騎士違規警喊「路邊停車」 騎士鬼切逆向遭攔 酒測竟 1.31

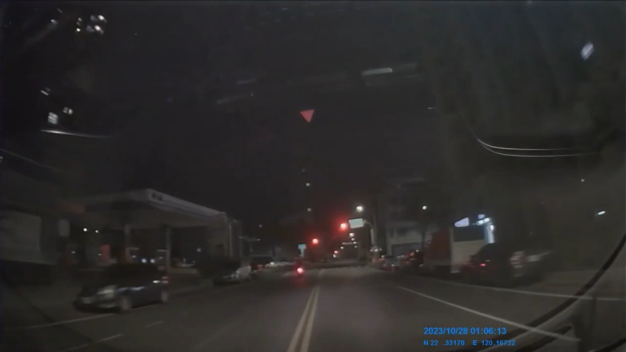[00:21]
路边停车，路边停车有没有听到？
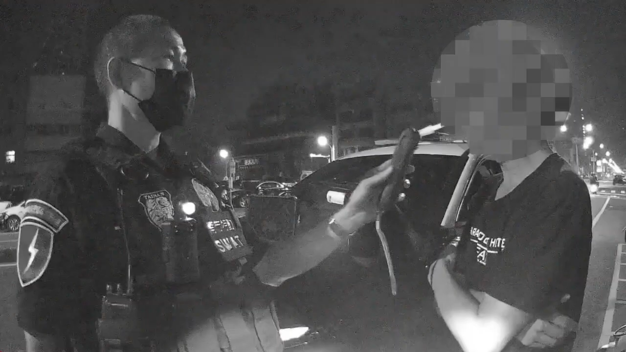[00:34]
二来，嘣嘣嘣嘣嘣嘣嘣嘣嘣嘣嘣嘣嘣嘣嘣嘣嘣嘣嘣嘣嘣嘣嘣嘣，一点三一啦哈，因为咱法律规定0.25哈，就是公共危险啊。